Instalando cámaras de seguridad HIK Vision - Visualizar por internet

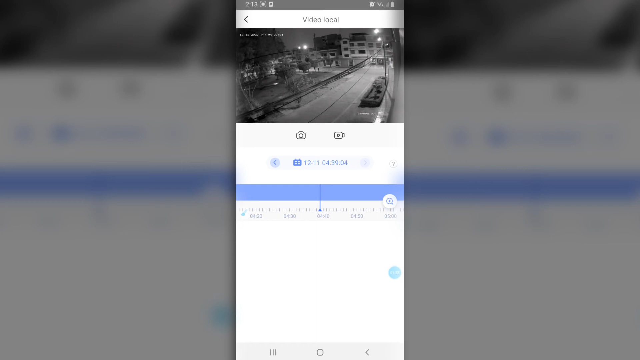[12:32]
entonces te permite ver este tipo de cosas puedes fotografiar grabar periodos de tiempo del pasado por ejemplo digamos que hay un incidente y tú quieres grabarlo puedes grabar con este botoncito de la